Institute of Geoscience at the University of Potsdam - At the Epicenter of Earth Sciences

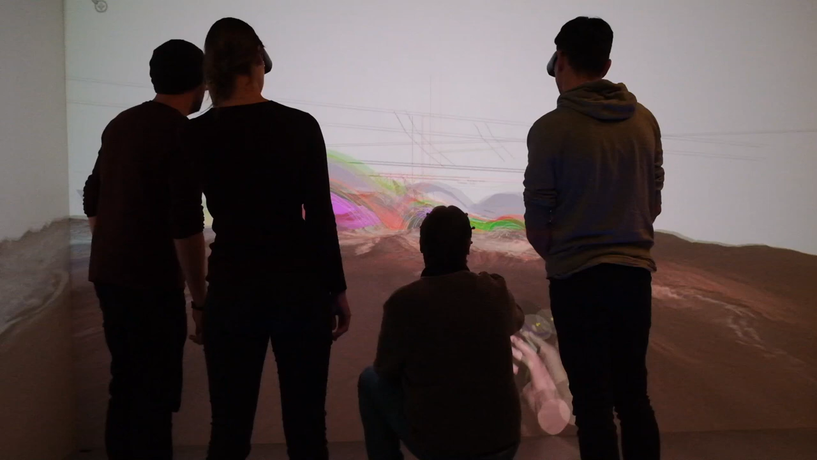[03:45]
The 3D capabilities that we have here are for visualization and for analysis meaning that we can dive into